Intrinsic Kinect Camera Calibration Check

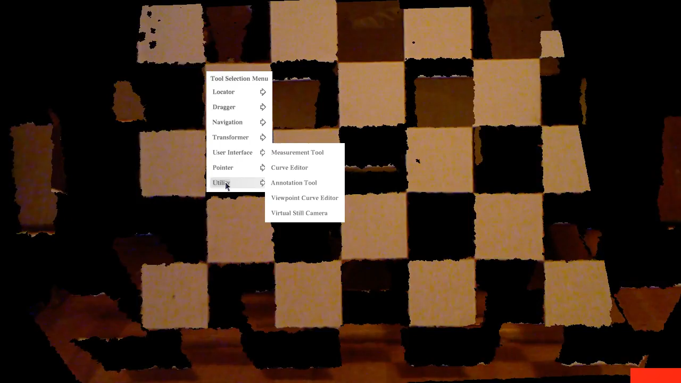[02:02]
utility and get an annotation tool so again pressing holding one moving over go over annotation tool
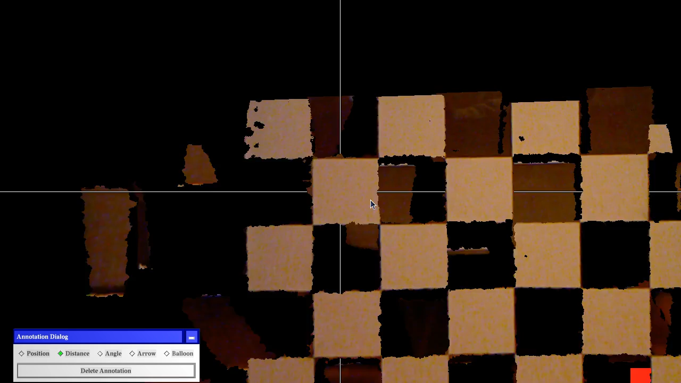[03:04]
is to rotate the image using just the left mouse button so now you notice how the crosshairs are poking through that particular tile and now if I use Z again I can move it to the side a bit and here you see how now the crosshair is just barely touching the 3d surface so now if I were to measure this particular point I would measure directly on the
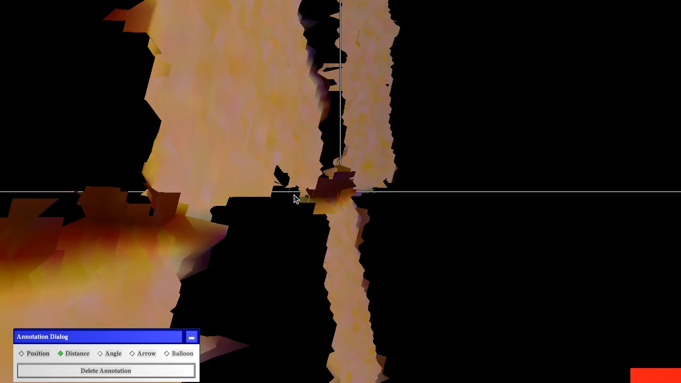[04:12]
there's the measurement marker exactly in the spot where I need it so if you now rotate the image around you'll see how the spot how the measurement point is
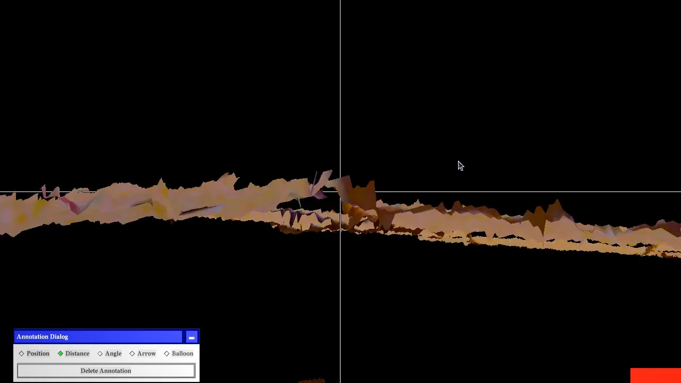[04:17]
really in 3d exactly there now I'll zoom out a little bit uh press
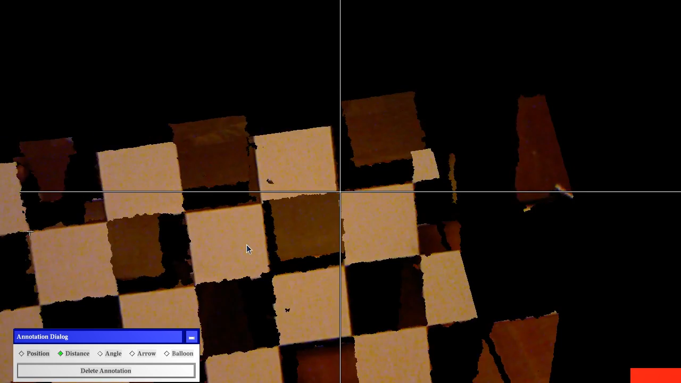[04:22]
z to pan over to the to the other grid corner I want to measure do the left z left button shifting again to move across roughly into the right place
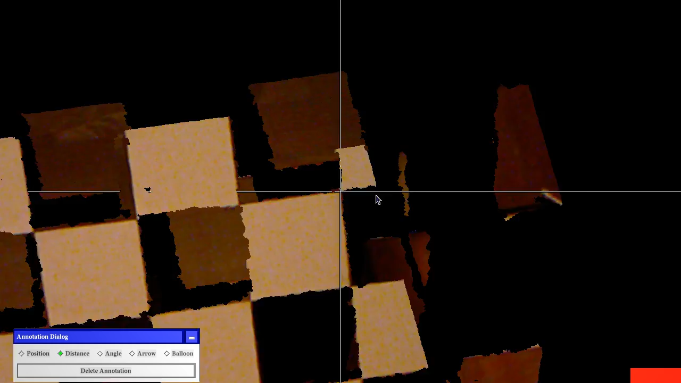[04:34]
zoom in a lot uh and then do it a bit more precisely move around dolly a little bit okay and then press one again
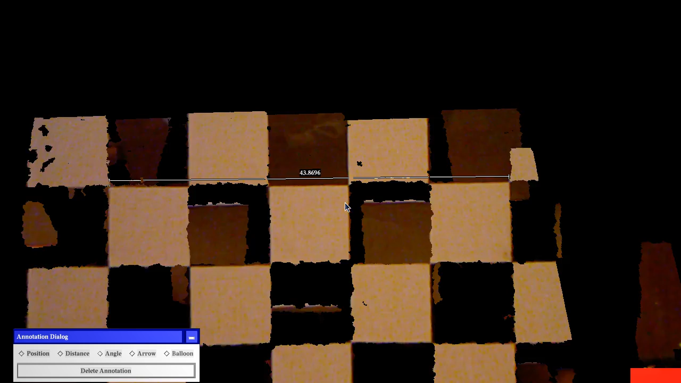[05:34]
off which is that's definitely not good so the calibration I did was not good enough which is kind of obvious because I didn't use enough calibration points I only had like five you should definitely use more than that but just to practice let's also go through the other grid corner and match measure the same line on the bottom row because you probably will get a different result due to miscalibration
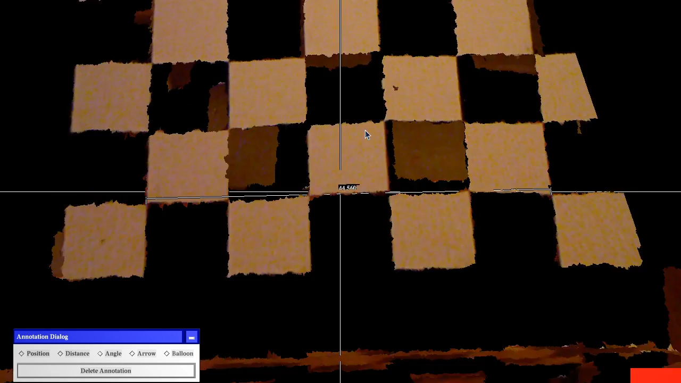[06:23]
actually really good but overall I would say that this calibration is definitely not good enough you would want to redo that let's just for completeness sake let's do the same thing for the height
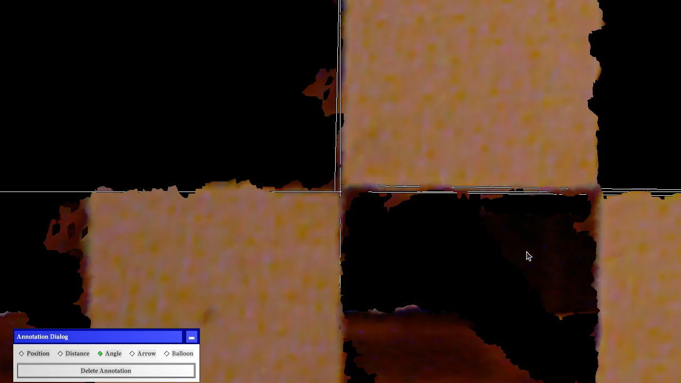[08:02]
the angle you want to measure and then I go up to this corner again dolly until I'm right about there let me tilt that a little bit get exactly here press one again and now we have both sides and then if you go to the bottom here and then we get the whoops uh come on I'm having a hard time right now